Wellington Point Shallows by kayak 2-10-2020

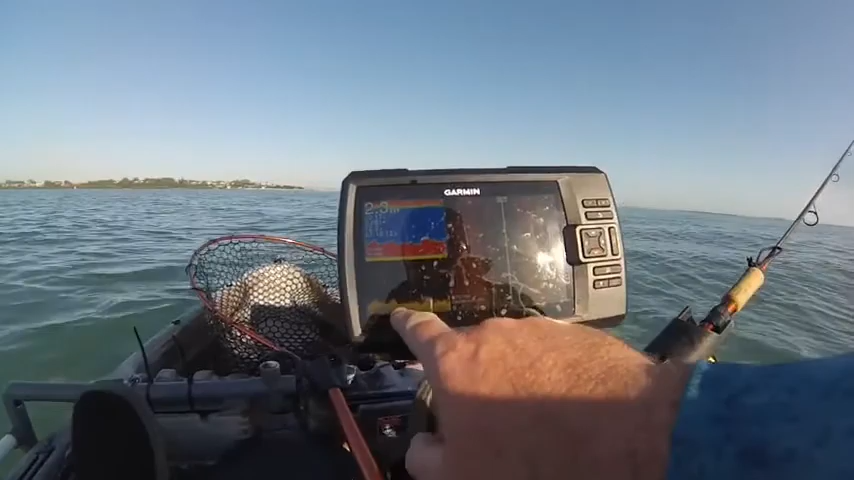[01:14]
And bits of rock, rubble, weed, coral. Doesn't take long.